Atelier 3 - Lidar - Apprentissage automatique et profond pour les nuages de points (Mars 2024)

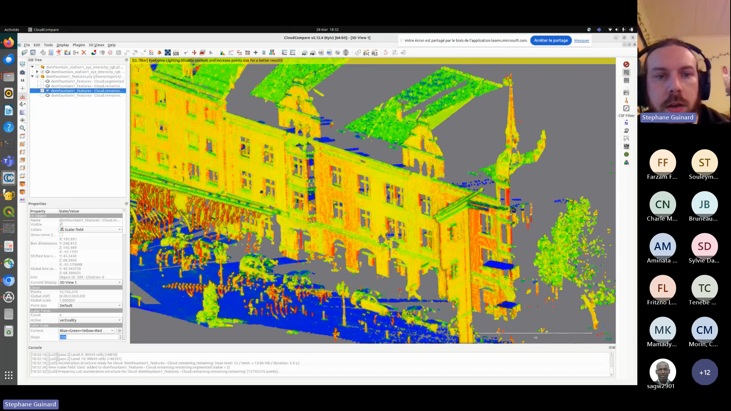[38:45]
Donc on peut ajouter par exemple une voiture. Donc, pareil, je vais aller découper un bout de voiture dans mon nuage. Ce sera la classe 3, et on va en prendre une dernière.
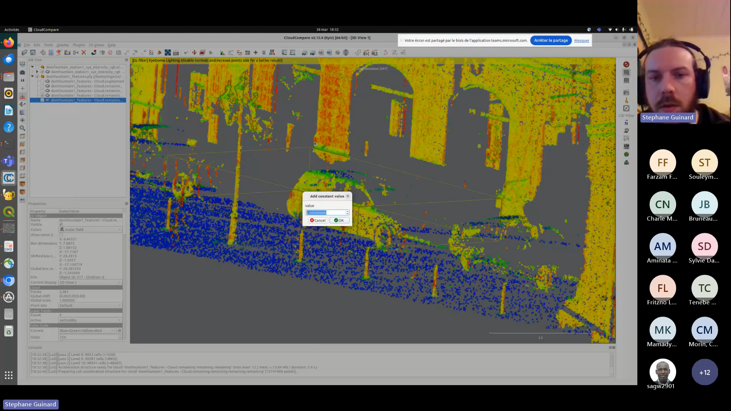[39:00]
On peut mettre par exemple tout ce qui est de type artefact ou un bout de notre fontaine ici,
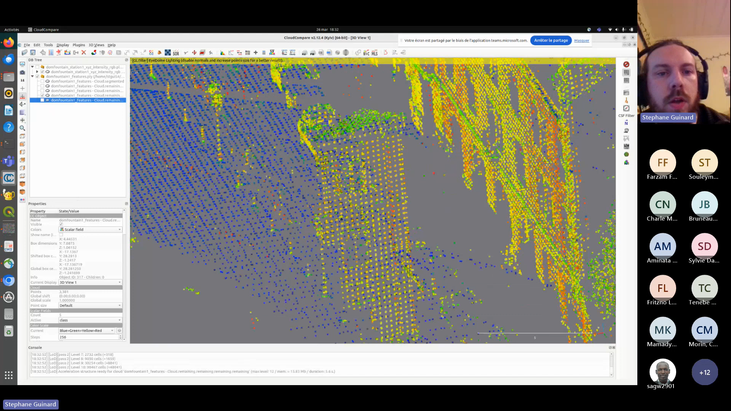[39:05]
en disant ce sera du mobilier urbain. Et donc, ma dernière classe, enfin, mon dernier bout d'apprentissage, ce sera pour la classe 4. Et donc, tout ça, ça m'amène à avoir donc,
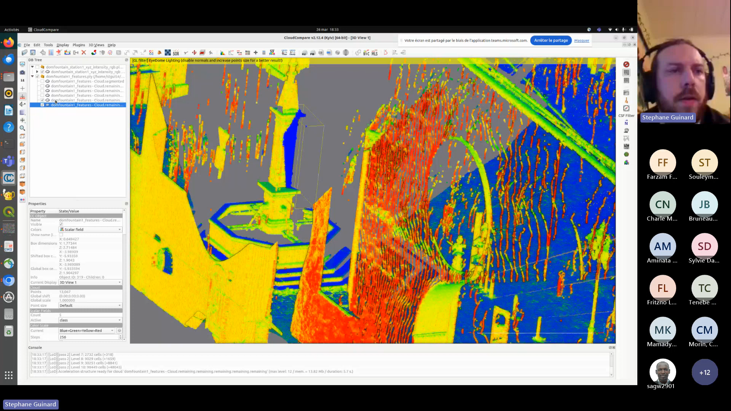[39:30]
j'enlève ça, mon nuage de points initial dans lequel on a quelques petits trous,
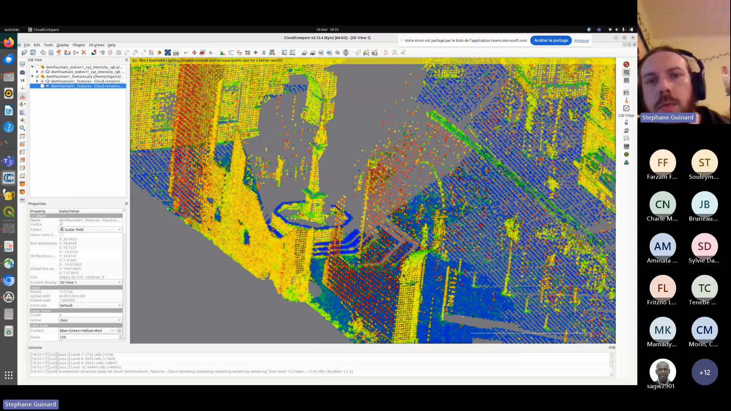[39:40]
là où j'ai sélectionné mes données d'apprentissage, et un second nuage de points qui va être mes données d'apprentissage.
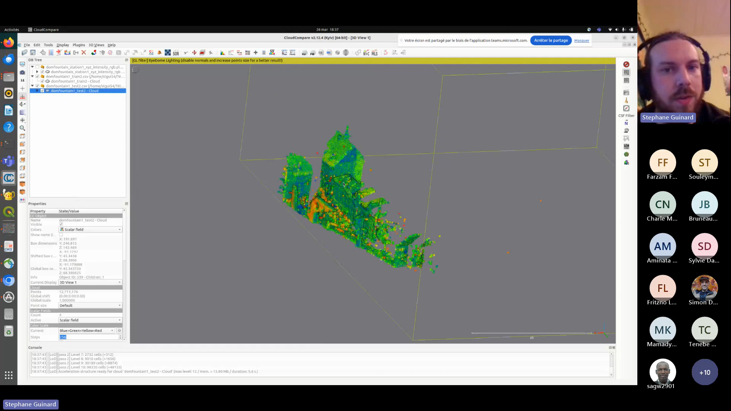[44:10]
Voilà, donc juste pour montrer hein, que je ne mens pas et que c'est des données qui ont été préparées juste avant, on a... Hop. Ça, c'est le nuage de test dans lequel on voit des trous, hein, pareil. Et ça, c'est le nuage que j'ai découpé à la main
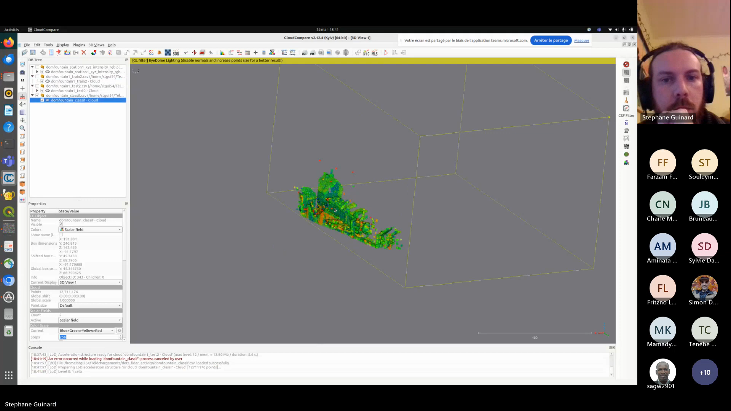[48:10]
On peut rezoomer dedans. Donc ça, c'est le nuage sur lequel on a été estimé des classes. Donc on voit que c'est loin d'être parfait.
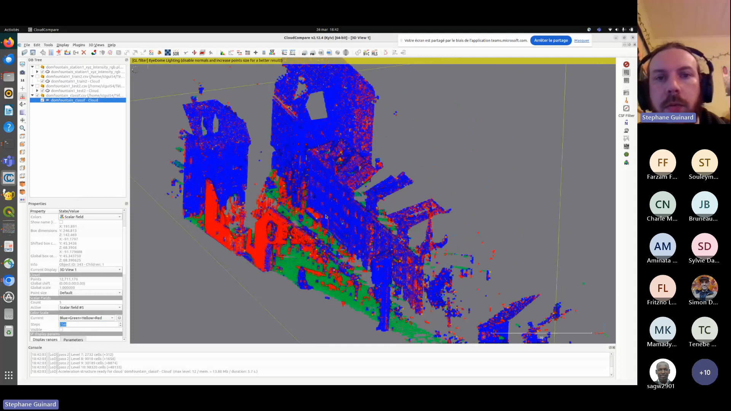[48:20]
Pour rappel, donc la classe qui est en bleu, c'est la toute première qu'on a trouvée, enfin qu'on a cherché à isoler.
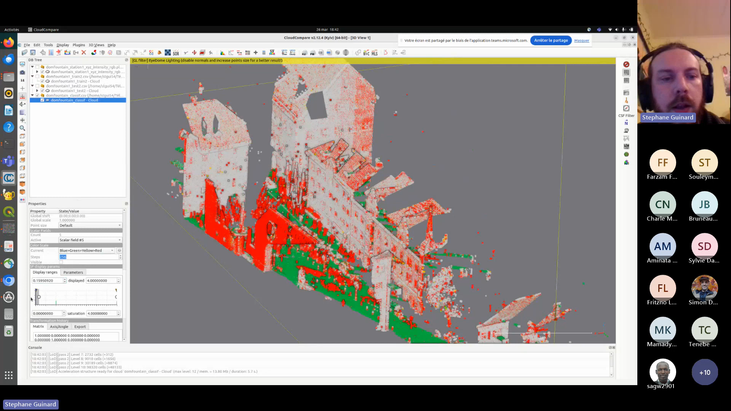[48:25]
C'est donc les bâtiments.
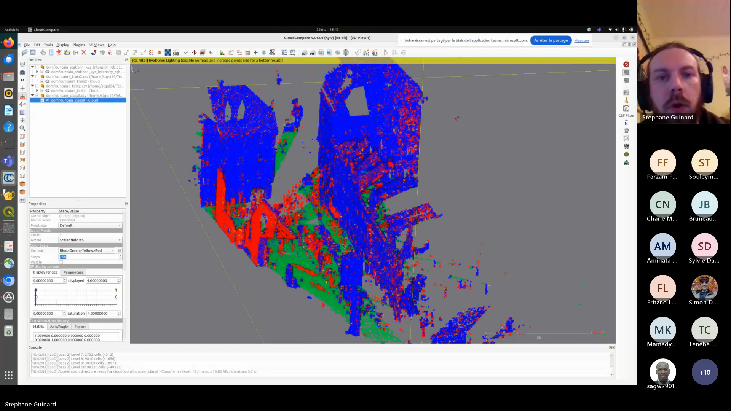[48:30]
On voit que les bâtiments, c'est pas ce qui lui a posé le plus de problèmes, mis à part ce petit bâtiment ici.
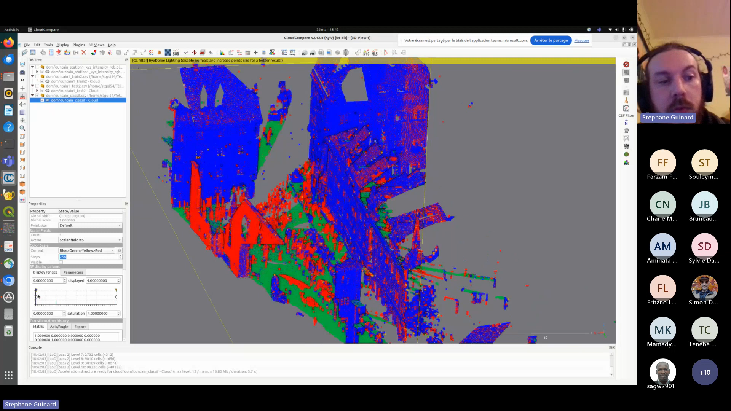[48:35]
Mais sinon, le gros des bâtiments a été trouvé. La classe qui est en vert, c'est la route.
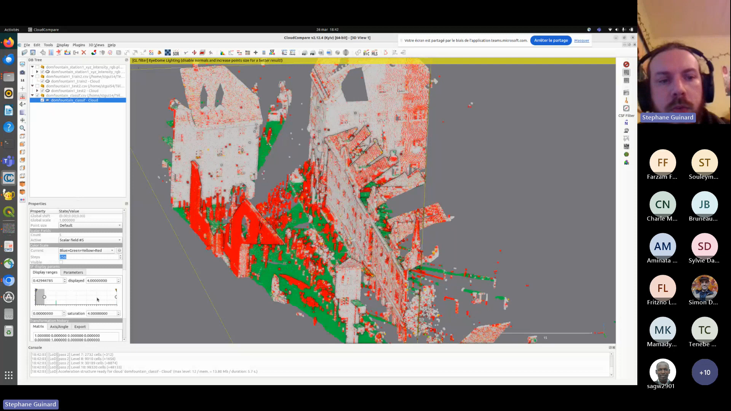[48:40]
Pareil, la route, c'est quelque chose qui a été relativement bien trouvé.
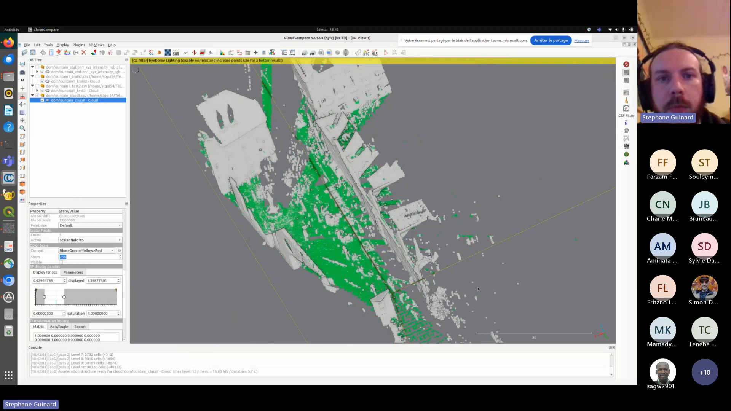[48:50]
On a même trouvé des portions de sol derrière les bâtiments. Je passe sur les classes donc, qui ont le mur réussi en premier.
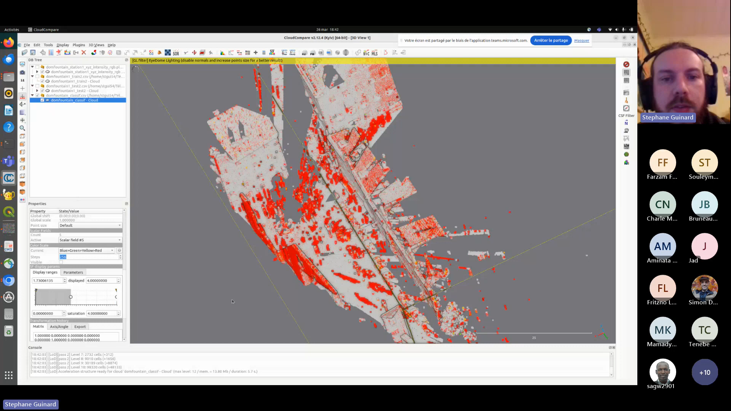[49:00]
Et ensuite, on a les trois classes restantes, qui sont deux classes, donc végétation,
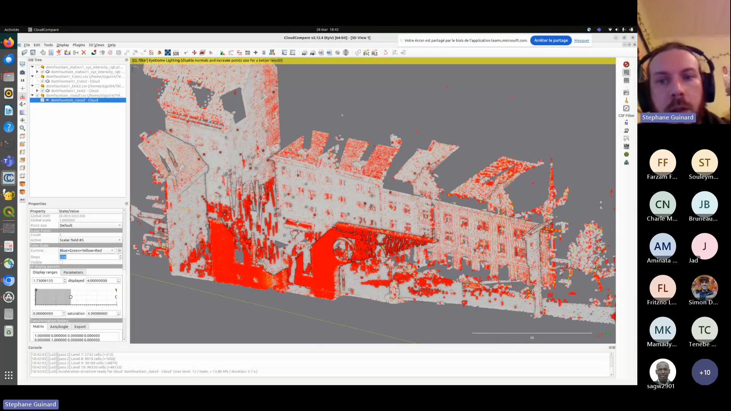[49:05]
et voitures sur lesquelles on n'a quasiment pas d'informations parce qu'il n'a pas réussi tout simplement à bien les apprendre.
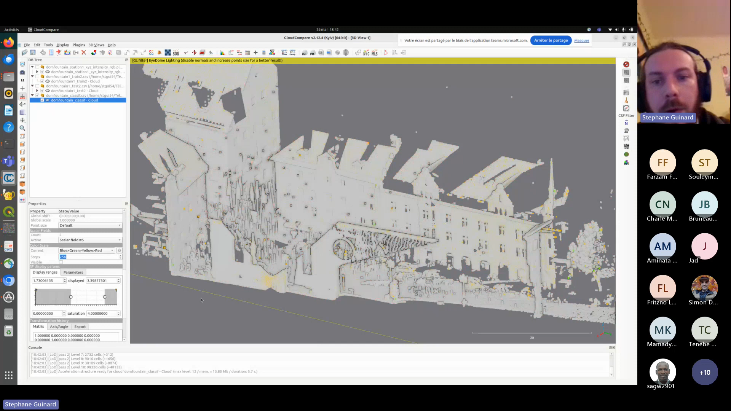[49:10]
Et la dernière classe qui était mobilier urbain, sur laquelle il y a une erreur sur le bâtiment ici, et
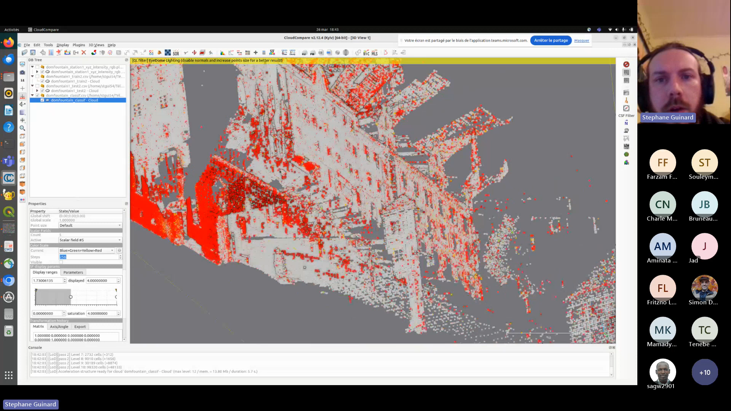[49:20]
sinon voilà, quelques petites erreurs sur les bâtiments, et sinon le gros des artefacts qui étaient présents au milieu du nuage ont quand même été trouvés. Donc le but de cette classification que je vous montre là, c'est absolument pas d'être parfait, c'est de vous montrer que c'est facile et rapide d'apprendre, d'entraîner un classifieur et d'apprendre des classes simples. Là, vous voyez, les classes tout de suite qui étaient un petit peu plus compliquées, ça a moins bien marché. Mais ce n'est pas grave, parce que le reste de la présentation est là pour qu'on essaye d'améliorer tout ça.
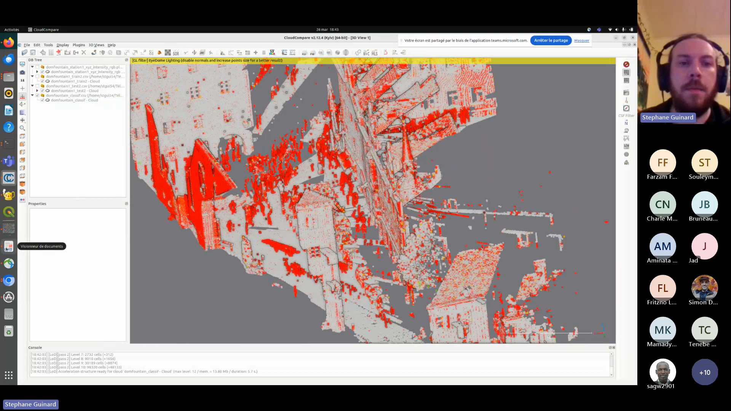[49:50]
C'est ça. Pour conclure un petit peu sur tout ce qui est forêt aléatoire, et donc ce que j'ai essayé de vous montrer par cette application,